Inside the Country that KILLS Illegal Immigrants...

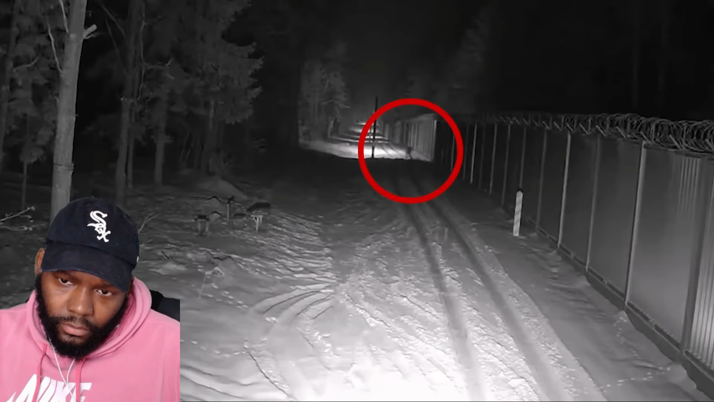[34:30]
Oh, you can see soldiers now. Okay. You can see some guys. So he's aware of our presence.